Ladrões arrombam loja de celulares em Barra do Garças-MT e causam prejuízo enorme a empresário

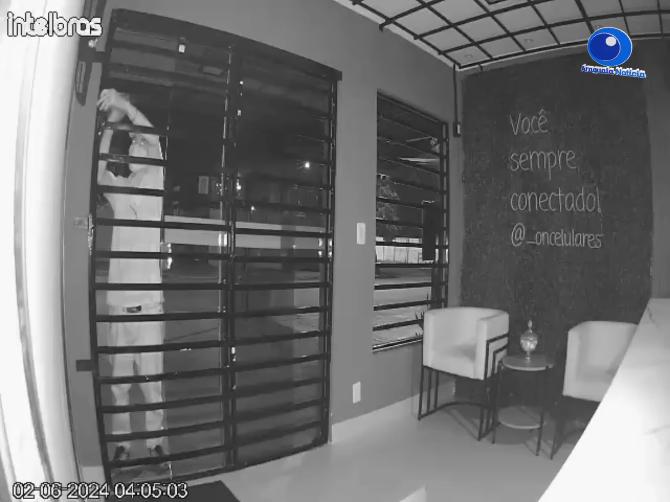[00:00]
Acompanhe esse vídeo aqui no Araguaia Notícia de uma situação de arrombamento de uma loja de celulares em Barra do Gaça. Se vocês estão vendo esse homem aí, ele está mexendo junto às dobradiças da porta de vidro para entrar nesta loja de celulares. Ele demorou em torno de três minutos para retirar ali as dobradiças, arrombar a porta e entrar no comércio. Furto que aconteceu na cidade de Barra do Gaça.
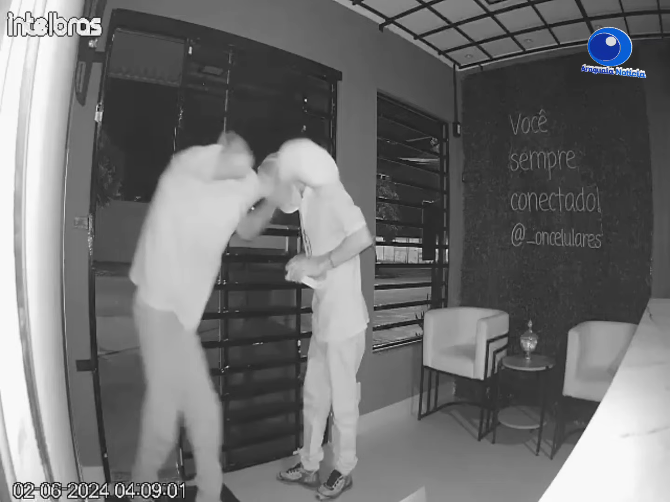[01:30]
Está tampando aí o rosto aí. Magro esse rapaz, deve ter o quê? 1,80m.
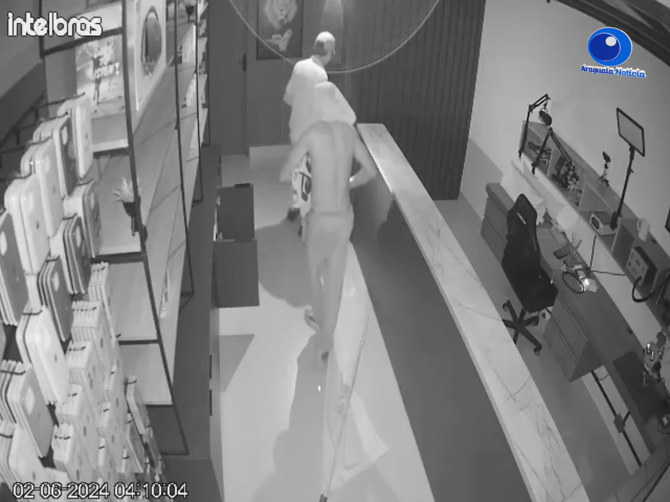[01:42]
Já por esse outro ângulo, você vê o momento em que os elementos já estão dentro lá. E ele começa... Ah, rapaz, parece que está com uma lanterninha ali, porque está escuro, né? Está com a luz apagada o comércio. Agora eles começam a recolher celulares.
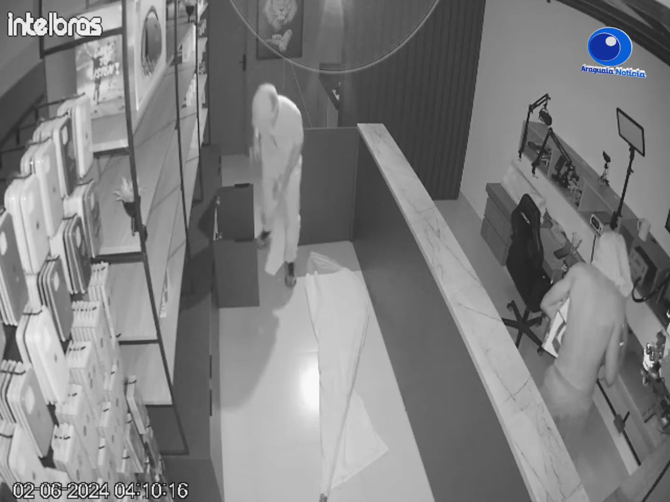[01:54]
E ali você está observando que eles vão junto aos compartimentos, pegando aparelhos celulares que estão ou na assistência ou no mostruário e foram levando. Olha, segundo a polícia, foram levados 11 celulares de marcas, valores diferentes foram levados, além de várias caixas de som. O crime aconteceu por volta das 4 horas da madrugada. E agora, a divulgação das imagens vão ajudar os policiais a identificar e prender os autores deste arrombamento.